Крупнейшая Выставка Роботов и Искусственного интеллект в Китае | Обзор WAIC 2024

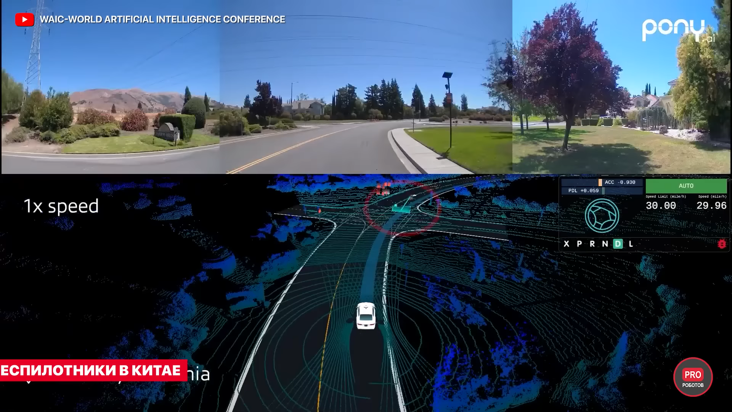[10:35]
Также прямо на выставке Шанхай выдал первую партию лицензий на демонстрационные приложения для беспилотных интеллектуальных сетевых автомобилей,
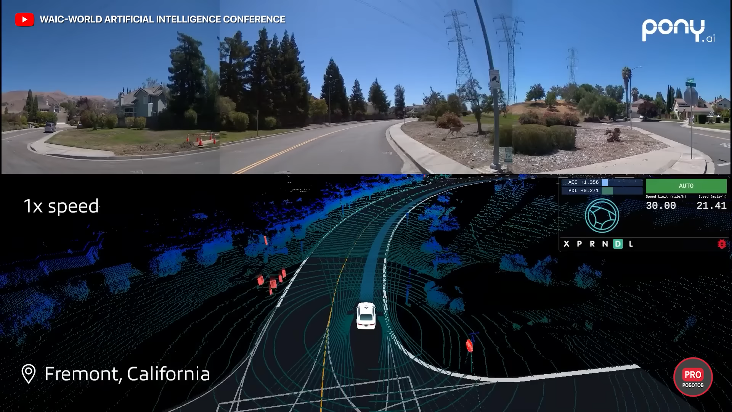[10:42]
то есть лицензий для настоящих беспилотников, не требующих присутствия человека в машине.
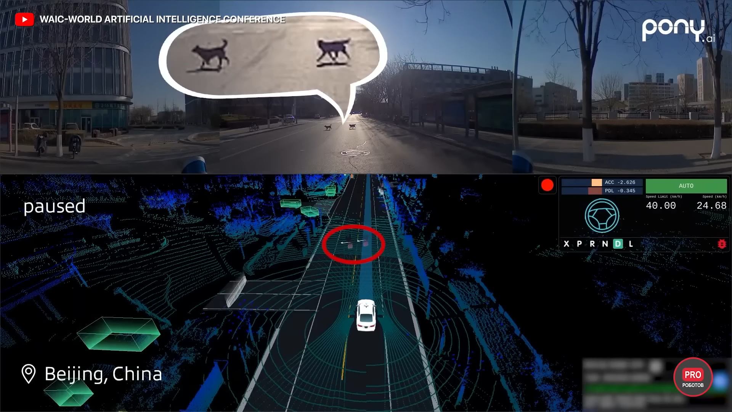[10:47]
Не зря снаружи выставочного комплекса была зона для робомобилей Pony AI и SAIC AI Lab.
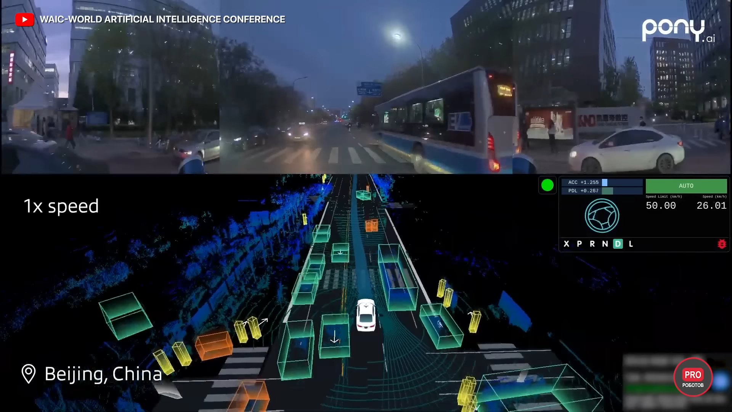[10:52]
Там можно было увидеть их действия в смоделированных сложных дорожных условиях.